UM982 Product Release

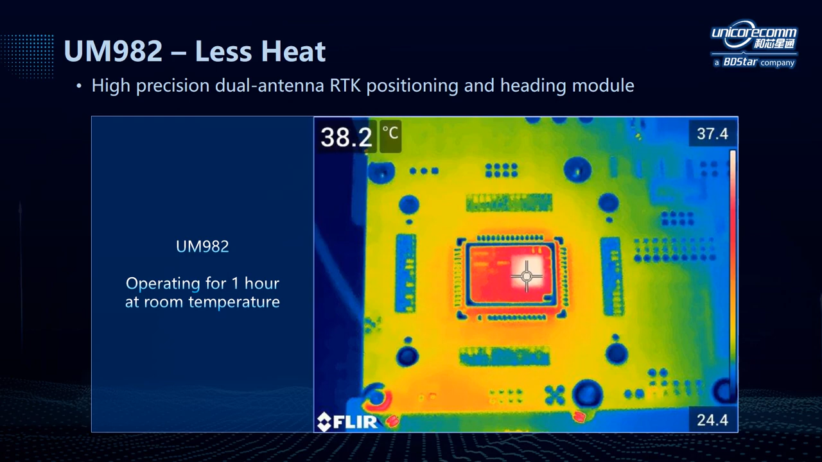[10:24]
On screen: spot 38.2°C
This picture shows the temperature of UM982 after operating for one hour at room temperature. And we can see that the highest temperature is only 38.2 Celsius degrees. Next is the high sensitivity design.